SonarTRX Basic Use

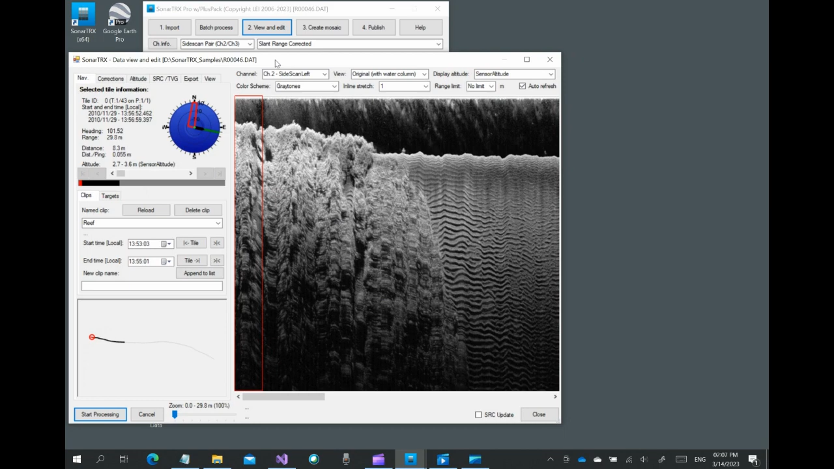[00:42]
We scroll to the right to locate a sand channel between two patches of coral. The mouse cursor can be used to click and drag horizontally to measure distances along track. The absolute and differential values are shown in the status area below the viewer. We can also click and drag vertically to measure differential range values, in this case, the size of a rock resting on the seabed. The viewer can also be used to define clips and targets.
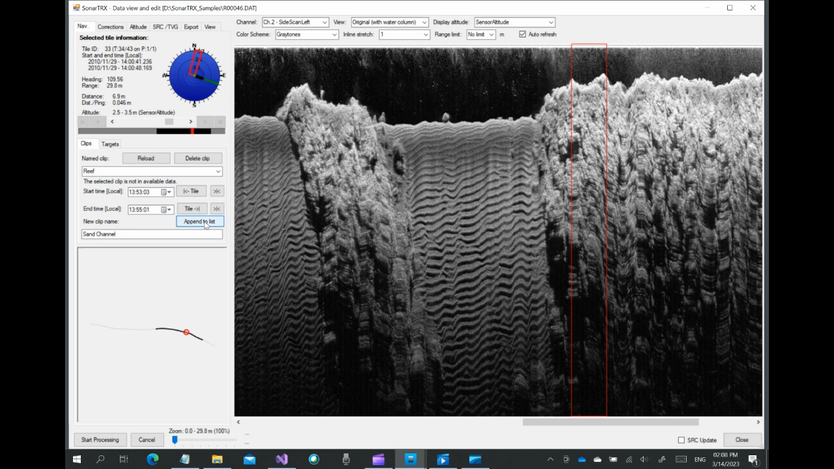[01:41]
We identify the start and end of the clip and give the clip the name, sand channel, and append it to the list of clips. We carried out the slant range correction during import, so before generating images, let's check that the water column was removed from the corrected data.
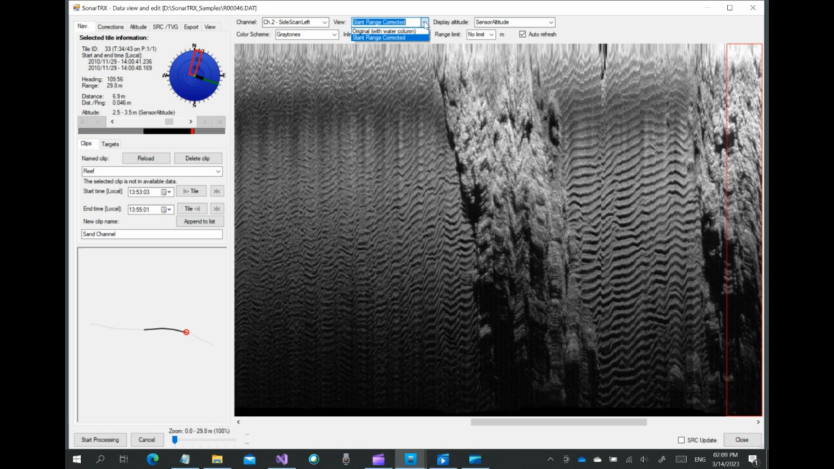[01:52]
We now close the viewer and open the mosaic creation dialog to generate images.